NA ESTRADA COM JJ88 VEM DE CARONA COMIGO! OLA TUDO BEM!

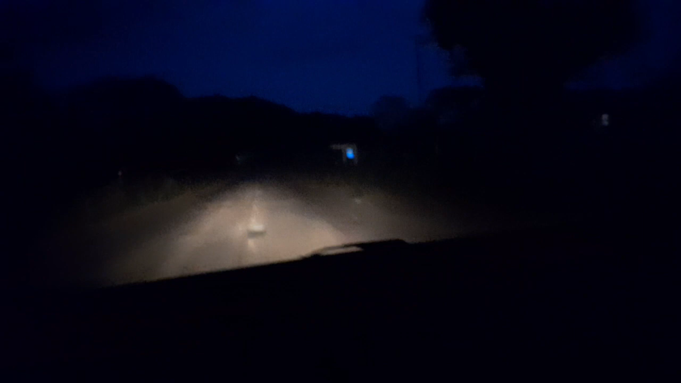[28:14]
Opa, já é noite aqui. Acabamos de chegar no asfalto, pessoal. Só demos uma erradinha ali. Mas, olha... Ainda conhecemos uma família... 100%. JJ assistem todos os vídeos. Inclusive, a gente parou pra tirar uma foto. Quando a gente parou ali, a gente tava errado. Pequeno erro. Mas a gente conheceu uma família muito especial ali. Um grande abraço pra vocês. E aí a gente já acabou de sair no asfalto aqui. Saiu uma noite. Gente...